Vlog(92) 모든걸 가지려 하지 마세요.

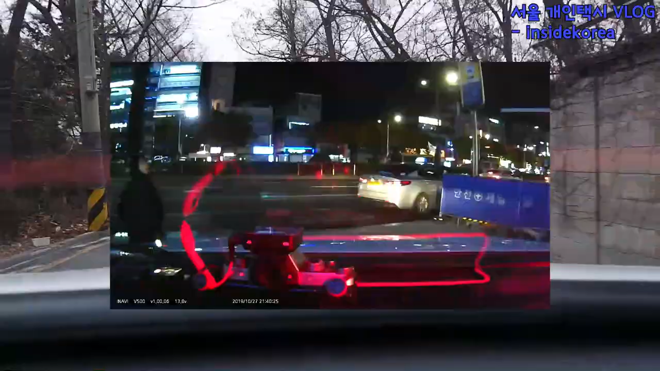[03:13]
지난번에 성남에 가서 골목길 나오다가 안전봉의 조수석 뒷문짝 쪽이 약간의 충격이 있어가지고 살짝 찌그러진 거 오늘 수리하러 갑니다.